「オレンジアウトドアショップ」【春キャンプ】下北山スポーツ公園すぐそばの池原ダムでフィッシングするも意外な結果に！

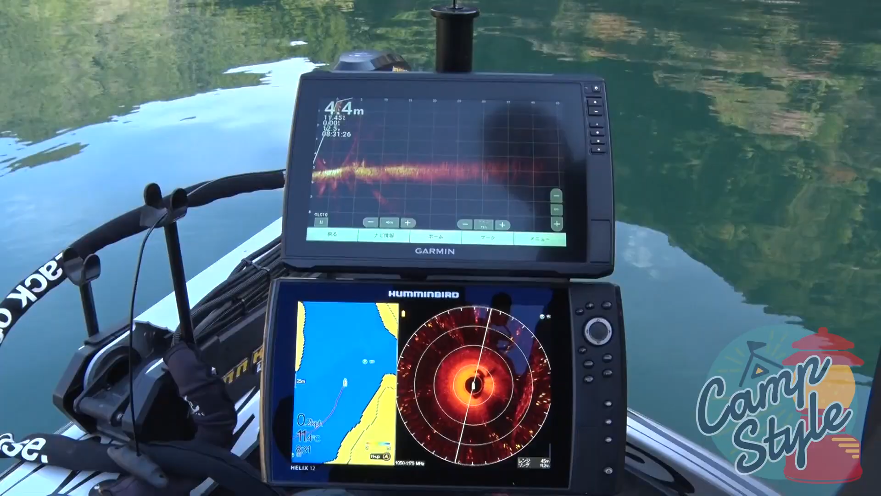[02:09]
What is that? It's a fish. It's a little unclear.